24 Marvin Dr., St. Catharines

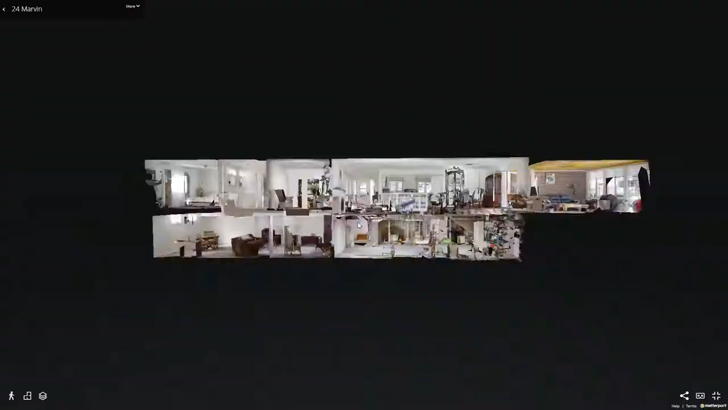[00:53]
for more information please visit call carl.ca and be sure to check out the Matterport camera it's like Google Street View for homes